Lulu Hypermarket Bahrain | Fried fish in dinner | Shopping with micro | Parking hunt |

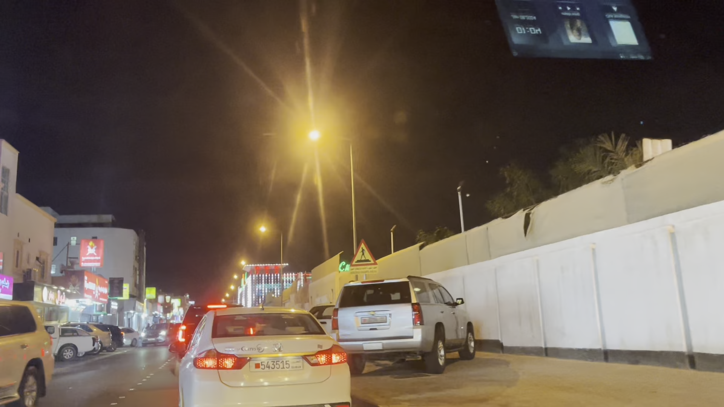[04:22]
वो सामने है लुलू, उसकी बिल्डिंग है। बस यहाँ पे एज़ यूजल वही सेम ट्रैफिक है, और उसकी वजह से रोड जो है थोड़ा स्लो यहाँ पे चलता है।